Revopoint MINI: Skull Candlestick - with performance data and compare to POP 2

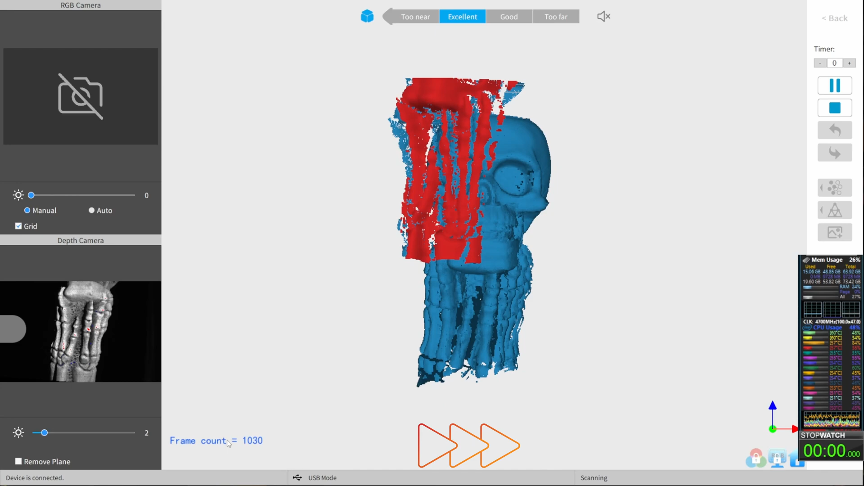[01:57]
Even if you lose tracking from time to time, it's easy to correct if you go back a bit.
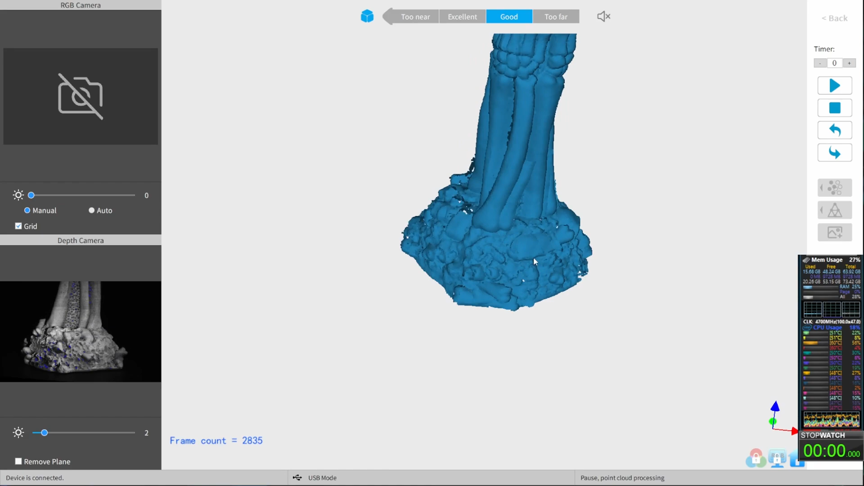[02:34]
Here you can see some misalignments, but this can be easily fixed by the fusion process.